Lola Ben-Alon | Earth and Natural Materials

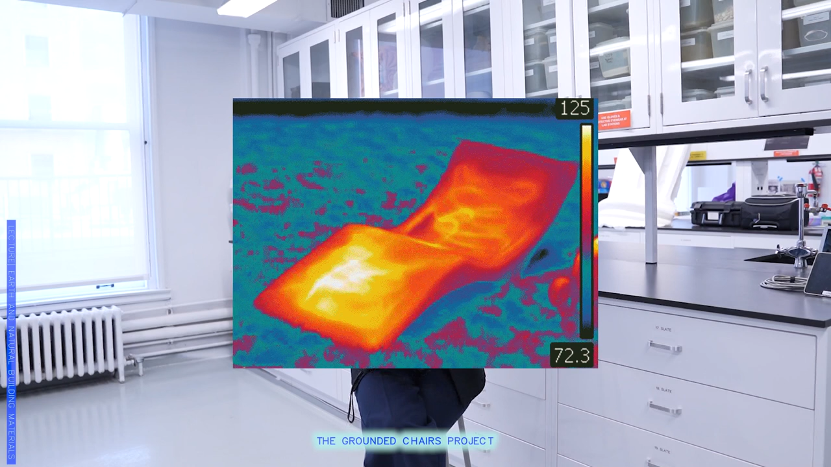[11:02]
pump the heat into the chaise. And you can see in the thermal camera images how the heat is then transferred to the user,